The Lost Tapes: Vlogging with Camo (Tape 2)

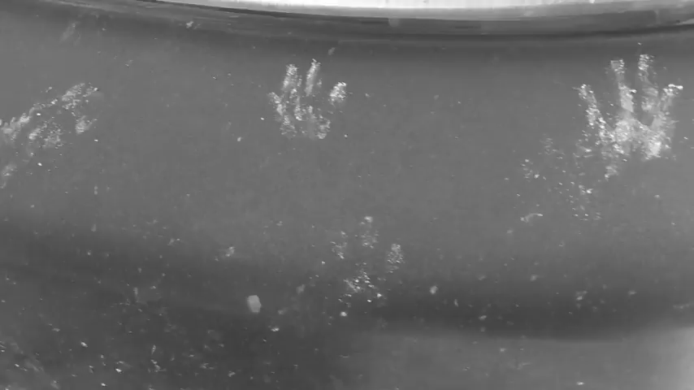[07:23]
Is that Raccoon or what is that?
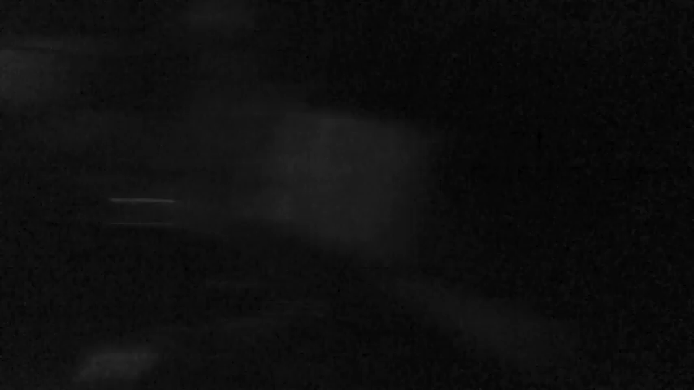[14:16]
I don't know if y'all can see him or not. He's pretty much done for the night.